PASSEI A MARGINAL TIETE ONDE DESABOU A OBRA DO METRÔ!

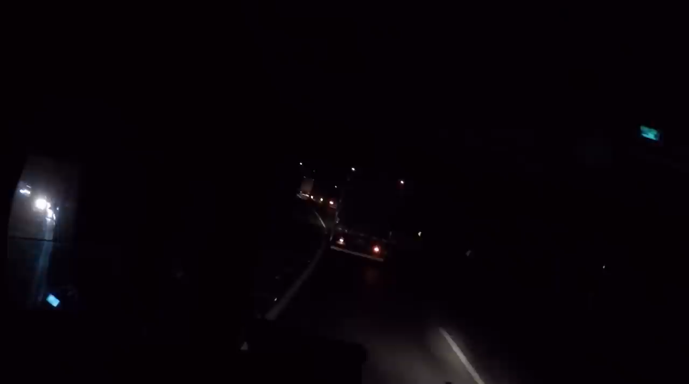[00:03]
pedrinha ali na, no, no Alpino ali. Ai, ai, ai. E a fila tá, ó, no represa aqui. Pra acabar, né? Eu bem atrasado e ainda pegar a fila, olha.